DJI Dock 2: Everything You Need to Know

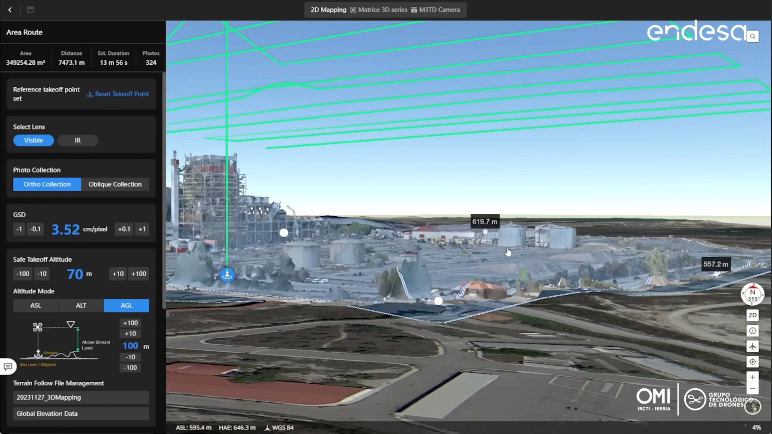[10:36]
monitoring the demolition and take some measurements,
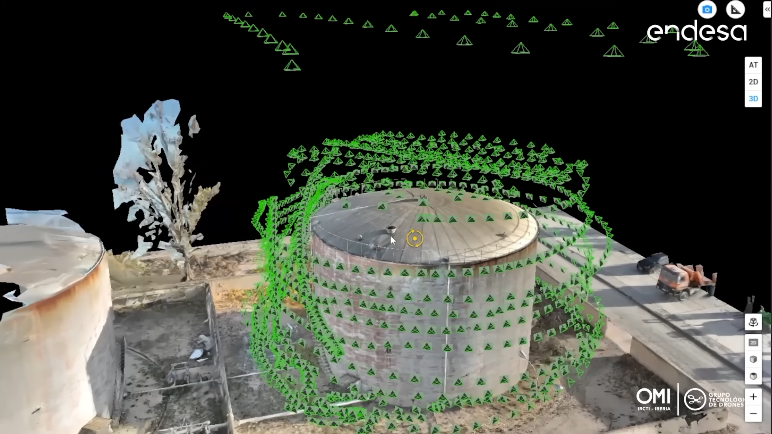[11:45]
allowing us to plan and execute complete operation at our thermal plants,
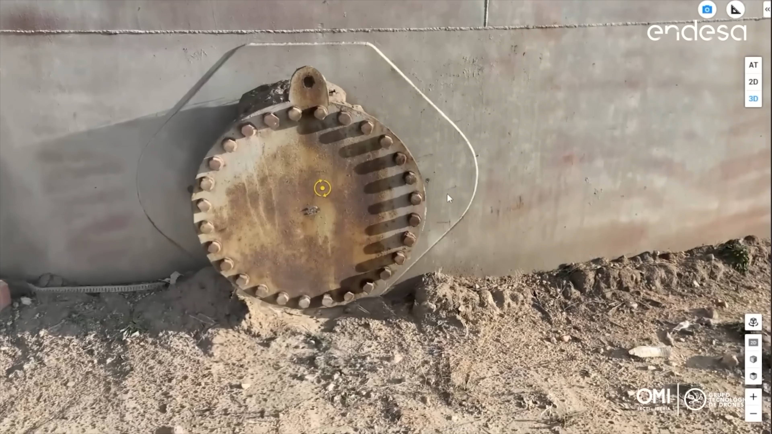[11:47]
for example, without having experienced pilots in the field to
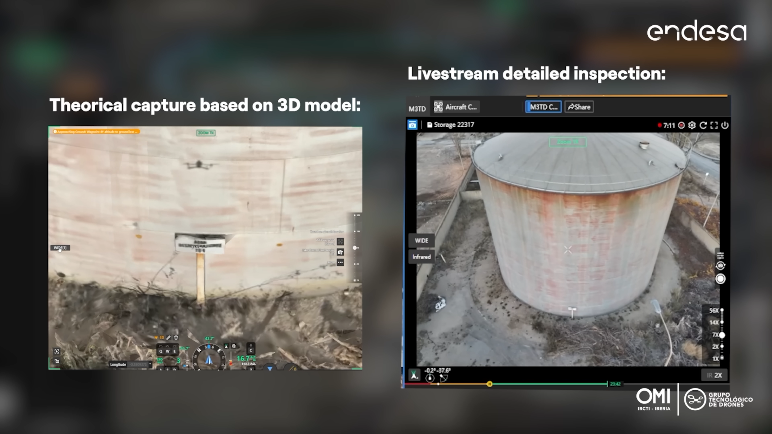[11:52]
create this operation and execute the flight pads.
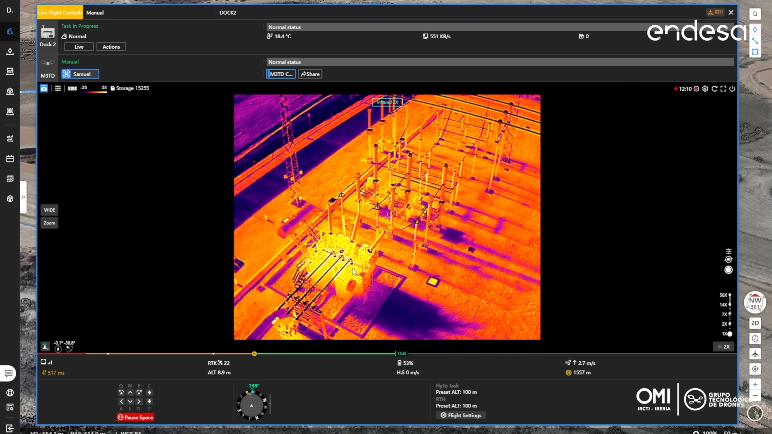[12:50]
In this case, we tested the capability of Matrix 3 thermal